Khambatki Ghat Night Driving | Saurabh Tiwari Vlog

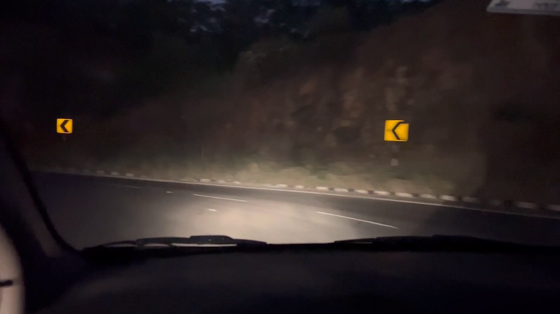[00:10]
आने वाला है जैसे कि आप देख रहे हैं हम गाड़ी पे आ गए हैं गाड़ यहाँ से
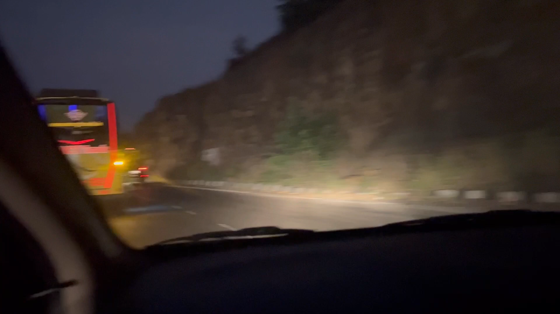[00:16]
स्टार्ट हो गई है और अगल बगल देख सकते हैं कितनी गाड़िया चल रही है यहाँ पर
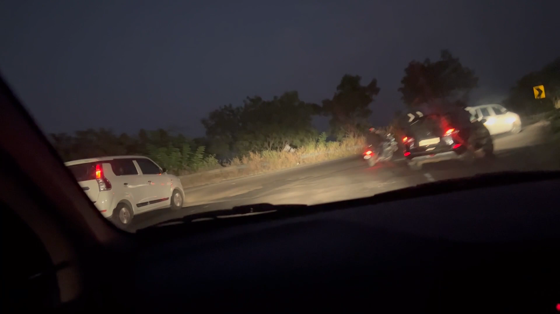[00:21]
बहुत गाड़िया चल रही है यहाँ पर अभी हम चल रहे हैं घाट पर अब देखिए वीडियो काफी
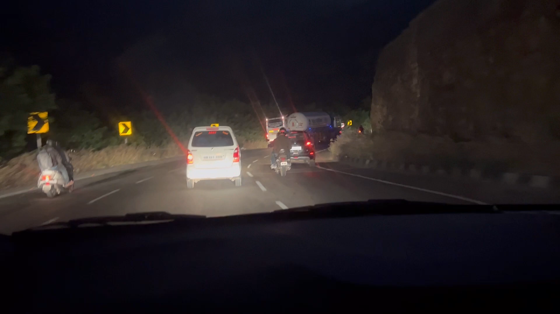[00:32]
इं� पर काटना पड़ता है
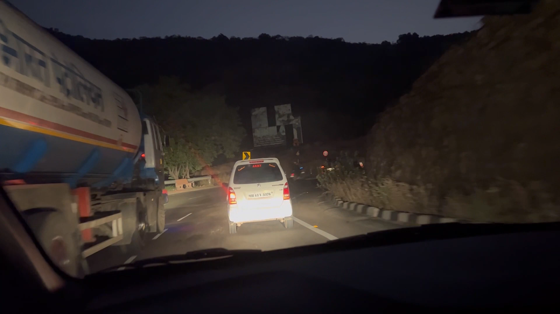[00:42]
अगल बगल आप देख रहे होंगे कि दिना मतलब तरन है यहाँ पर है ना सो चलिए अभी तो स्टार्ट हुई है अभी बहुत उपर हमको जाना है तो गई से
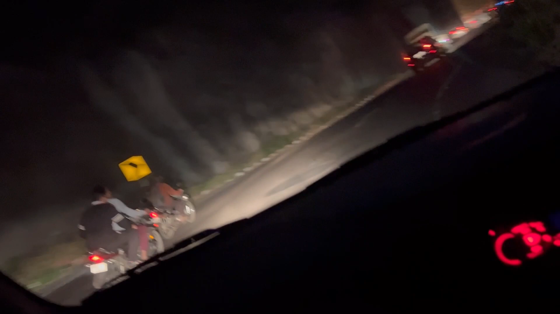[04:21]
भी बहुत सारे गाड़िया यहां पर
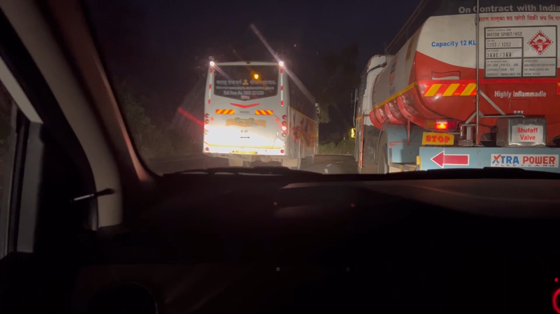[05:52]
बस वरा निकल लिया यहां पर काफी लब कंज़स्तिट जगा है यहां पर गाड़ी को जो है टर्न करने के लिए एंड
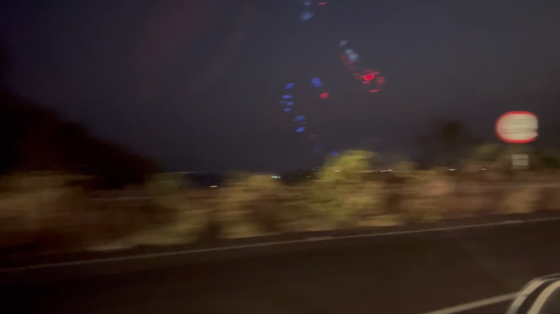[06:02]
उस पार देख सकते हैं कैसे किस तरीके से हैं ना कितना
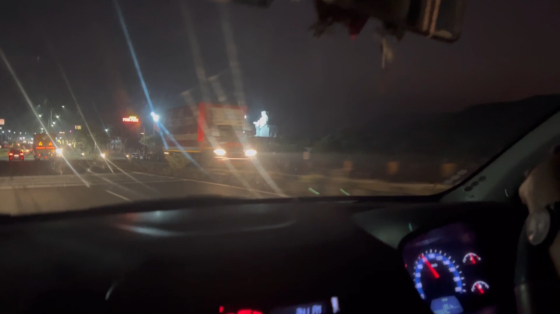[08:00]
में अच्छा लग रहे तो खाना भी अच्छा ही हो है आइधिंग and see क्या कटेज
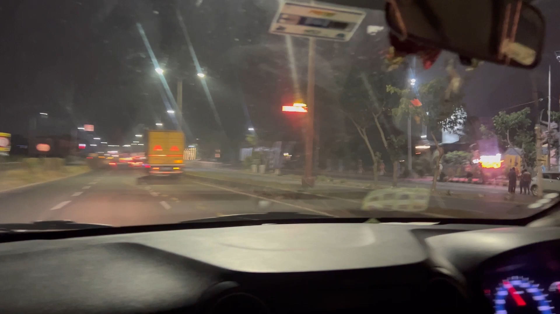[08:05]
यहां पर है ना so यहां पर साई बाबा है ना देखिए गाइस वहां पर उस पार साई बाबा
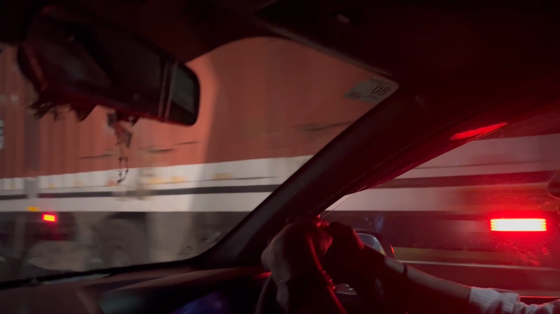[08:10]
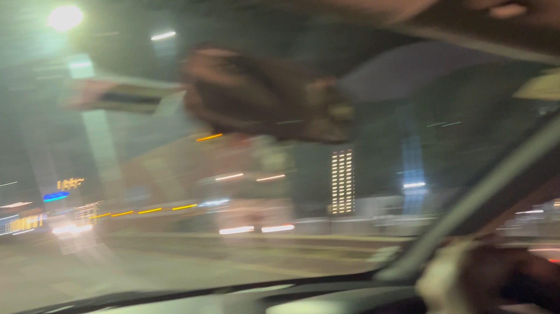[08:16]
साईनात महराच और चलिए सो सी यहां
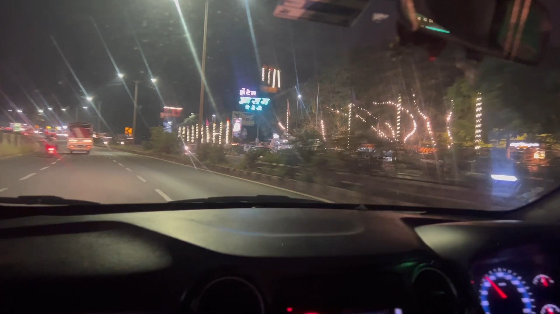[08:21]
पर कुछ लिखा है क्या लिखा है और शन यहां पर और कुछ बना हुआ है है ना so see the roads I love you love this road काफी अच्छा लग रहा है काफी प्यारा विव यहां से आ रहा है हम हमें आप देखनों को मिन रहे हैं यहां पर
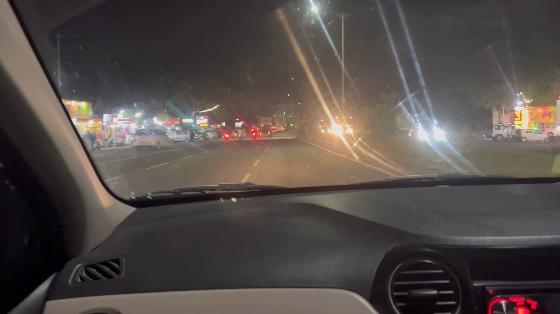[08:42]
काफी चोड़ी रोड है और गाड़ी भी अच्छी चाह रही है नाइट में थोड़ा भीड होता है बट इस पार इस टाइम में जादा उतना वो